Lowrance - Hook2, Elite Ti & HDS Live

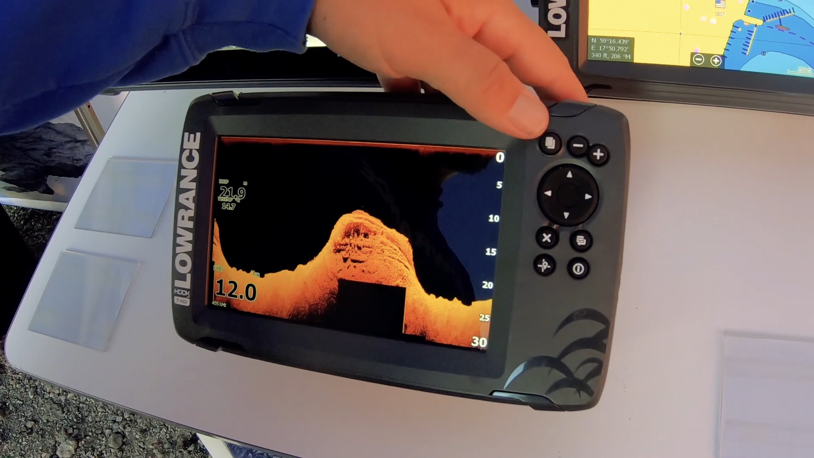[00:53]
Men även traditionellt loda som ser ut för det här. Ja just det.
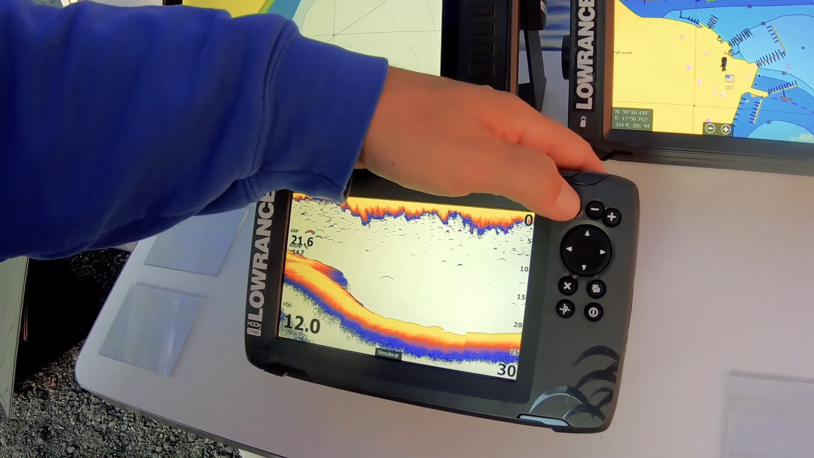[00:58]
Och så har vi då karta såklart också.
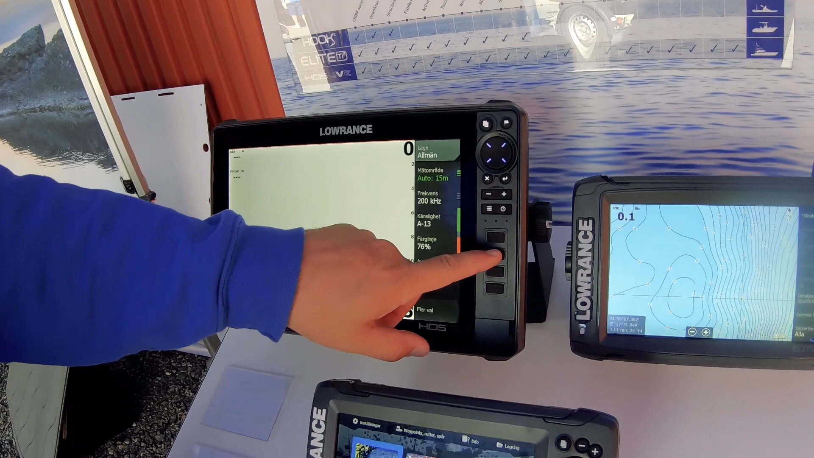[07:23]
Nu är de här föreprogrammerade. Men här kan du välja.
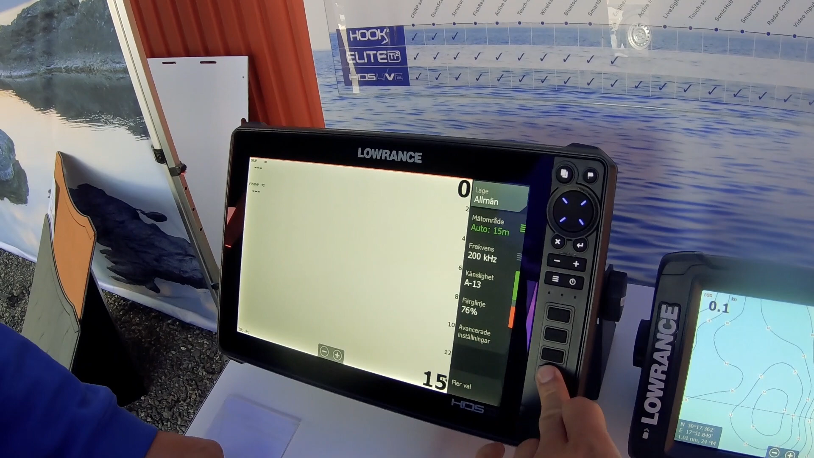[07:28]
Precis. Man kan väl ställa in så här. Precis. Vad som ska hända när man trycker på de olika knapparna.
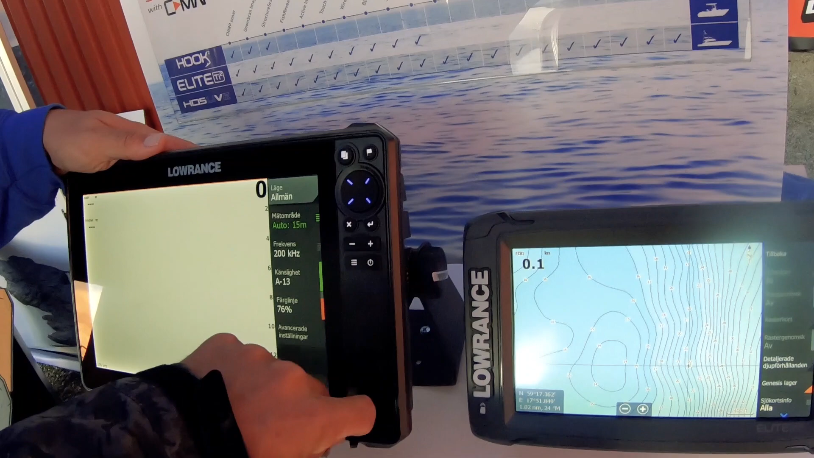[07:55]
Som är ett stort fan av CMAP Genesis. Så att två kortplatser. Exakt.
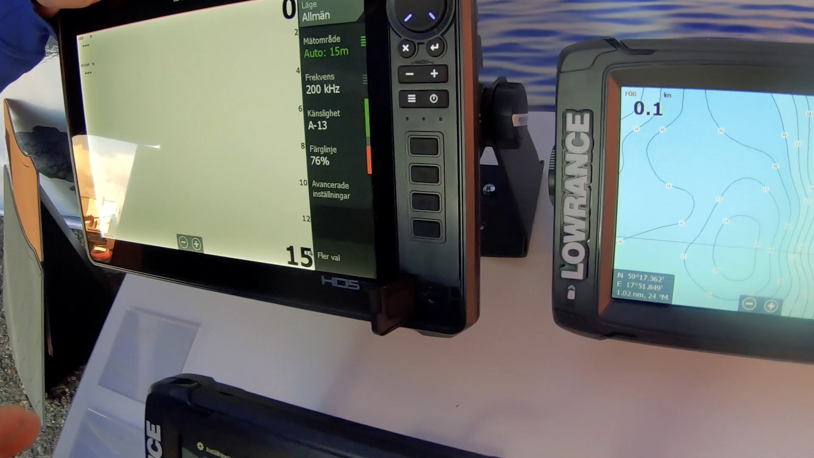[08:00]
Så jag har alltid en kortplats med det vanliga sjökortet. Och sen så har jag alltid en kortplats där jag. Logga min data.
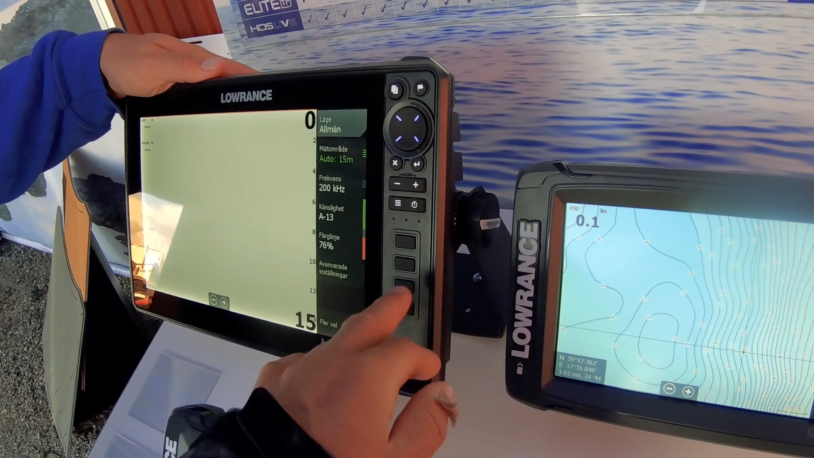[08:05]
Exakt. För att. För att. När jag loggar min data på en sån här enhet.